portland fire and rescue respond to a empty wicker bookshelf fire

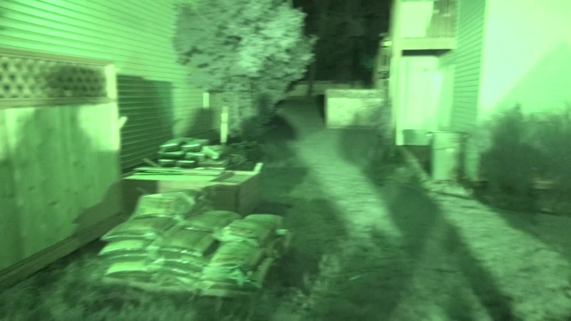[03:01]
All I know is about where that light was at where they were at. Oh, really?
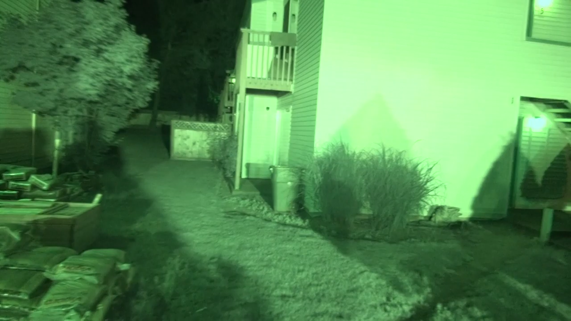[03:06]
Yeah. It was on the patio. Yeah, that's what it said, apartment fire on the patio.
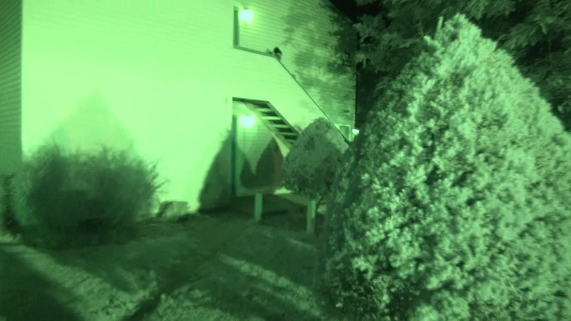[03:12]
And I'm like, an apartment fire can't be good. No. So you're from the press? I'm from the police, but I also cover fires and protests and stuff like that.